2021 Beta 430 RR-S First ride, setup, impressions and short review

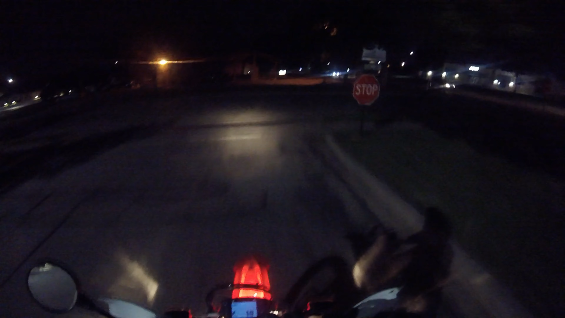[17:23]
Riding around town, going over railroad tracks and bumps and stuff, it's pretty soft.